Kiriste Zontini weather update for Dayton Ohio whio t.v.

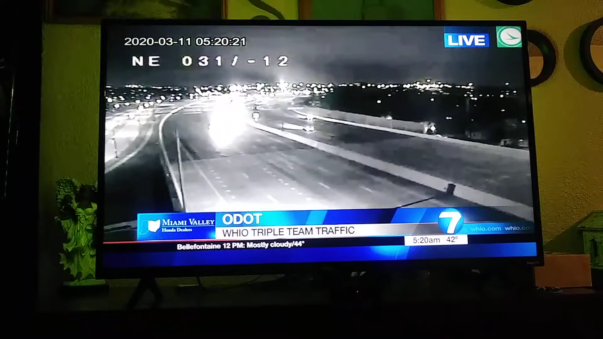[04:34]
This is a camera by the Art Institute. And we're looking at decent conditions here.